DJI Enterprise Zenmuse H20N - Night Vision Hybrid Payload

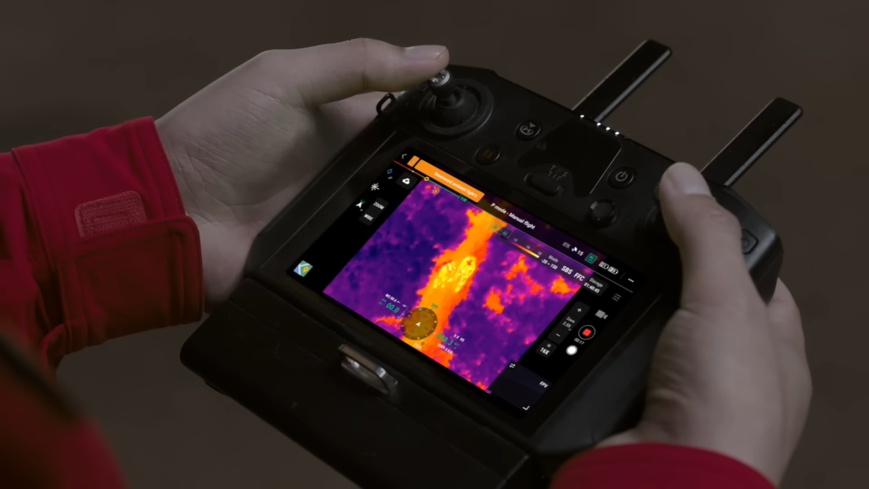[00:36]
With 2x and 8x dual thermal cameras for up to 32x thermal zoom,